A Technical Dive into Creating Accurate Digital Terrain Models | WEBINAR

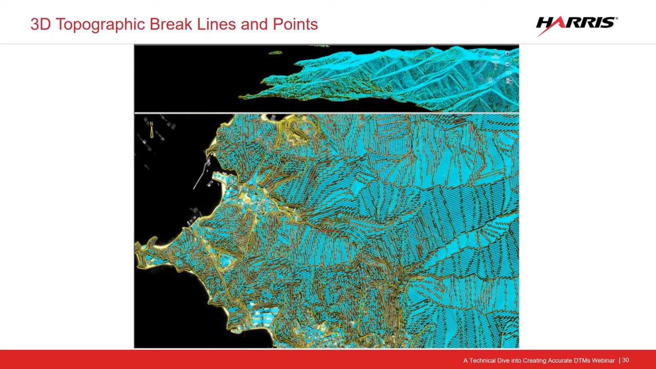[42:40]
uh, much higher than that, uh, of a resolution output or post spacing of that DTM output. Um, so I just want you to see, you know, some of the points and that's not all the points and necessarily, it depends on the zoom level. Uh, actually that probably is high points, but so let's move on to the accuracy discussion. I'm kind of getting a little long winded here. I'm trying not to try and get this, um, get to the, uh, accuracy part of this. So, um, the accuracy of the RPC files themselves, uh, that accompany the raw satellite imagery must first be considered, you know, as a, as a, as your output will be a reflection of that control and that RPC information that is used, along with the, the break lines, of course.
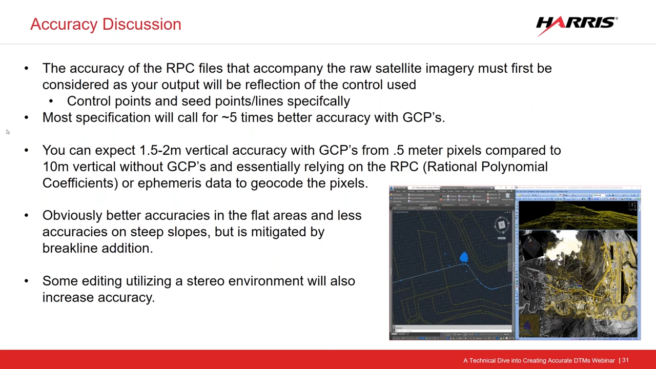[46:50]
we are getting to the ground to begin with as opposed to getting to the ground later on. Um, and then obviously utilizing that stereo environment allows, uh, for us to see where that ground is and getting to the ground, uh, for GCP collection and for brake line addition.
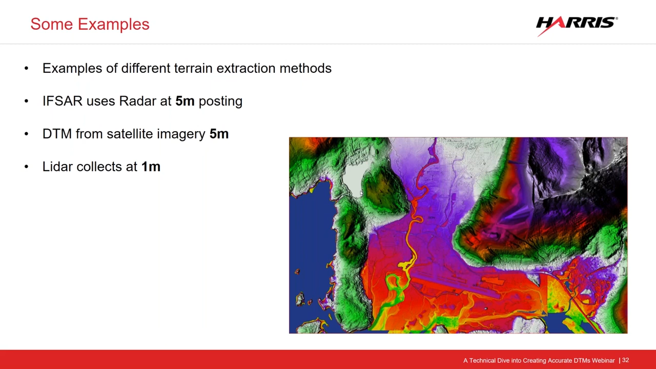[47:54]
And then LIDAR, which was collected at one meter posting. So I expect obviously, you know, five times more, you know, information or at least higher information from the LIDAR collect. And I think you'll see that it's pretty, pretty similar once you get between the five meter, um, stereo collect and the one meter LIDAR. So here's the radar, uh, IFSTAR collection, you know, there's quite a bit of noise and terrain right away. You can see the difference if I kind of skip back and forth between these two. You can see that, um, I've got a flattened area. I can definitely pull out the features of this, this road much better.
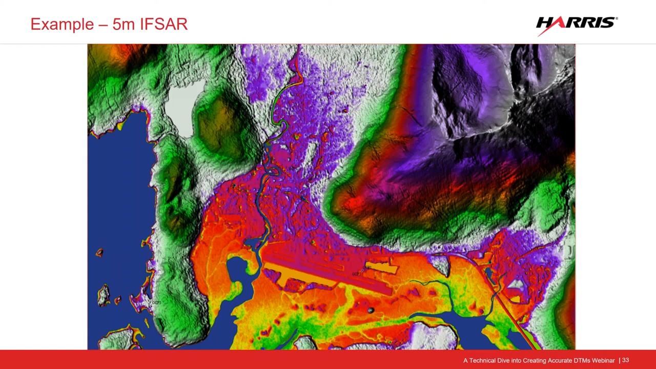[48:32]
And it did, it did collect an account for, you know, this, uh, this highly tree area that is actually also happens to be on, on a ridge, uh, or, you know, a bank, then you can see that sticks out quite predominantly in here. And the river, uh, information along that river edge is, is, is void of trees.
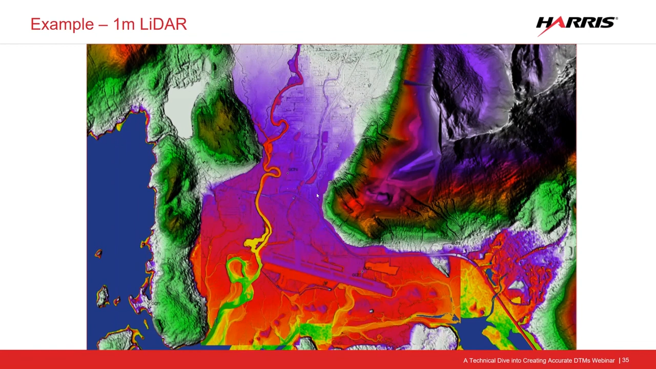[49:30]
So that's a little, uh, shocking that that difference isn't pointed out in here. But anyway, um, LIDAR, DTM, radar, DTM, LIDAR.
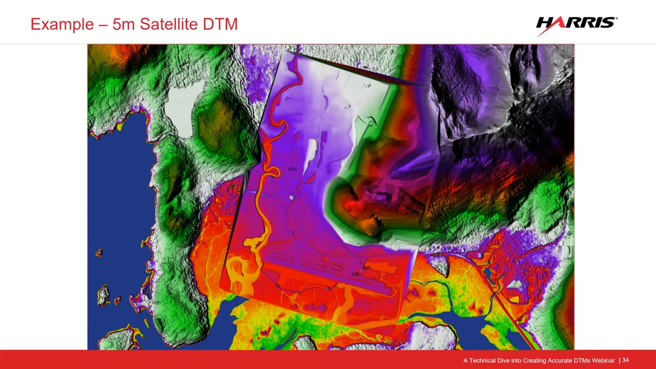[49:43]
Another example, again, this one's, uh,
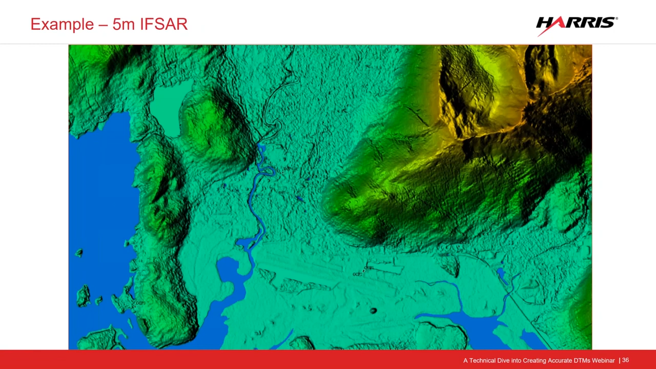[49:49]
of the same data set, um, just the different color, uh, combinations, uh, just so you can kind of see the features more. Here's a different example of a 30 meter ramped elevation. And then, uh, you know, a nice, easy eight meter product, even the eight meter product, you can see the difference between, you know, some of these roads that are coming in here. These are, uh, flat, you know, fields. Some of them are actually close to underwater. Uh, in fact, these blue ones are lower than sea level.
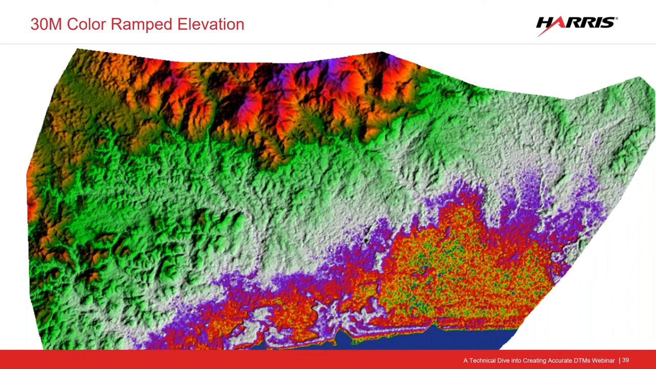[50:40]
for example, uh, and you're right at that elevation, that that's no longer, you know, eight meters in vertical discrepancy. It's actually on the ground, you know, it'll be plus or minus a meter at an even point, but you can rest assured that, um, the accuracy is going to be much tighter than,
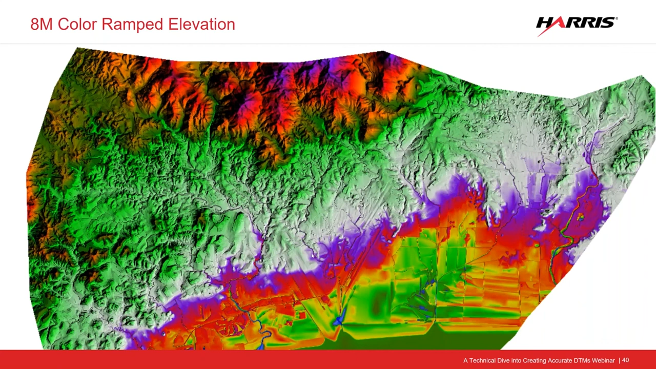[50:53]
than, than simply the eight meter posting that it represents.